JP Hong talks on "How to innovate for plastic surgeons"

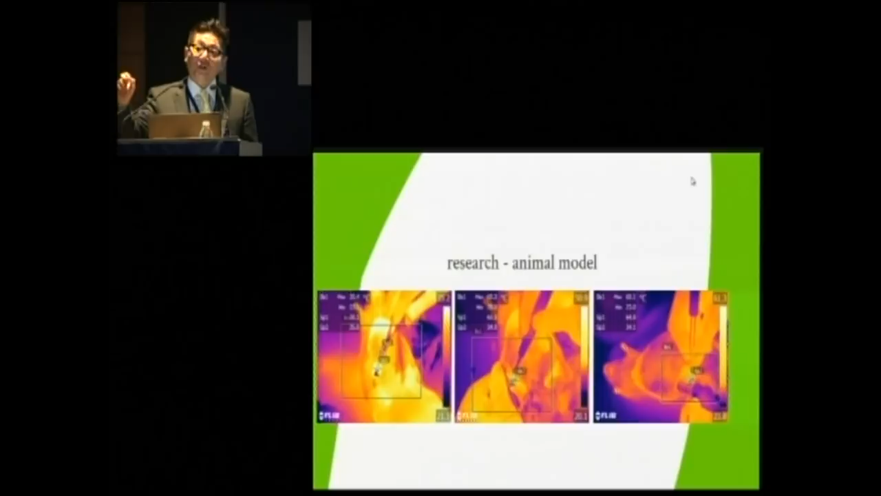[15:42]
We compared it with cutting mode bobe and we compared it with bipolar. And it actually shows that it's even less hot than a bipolar when you put it on a cutting mode because the radiance is so small.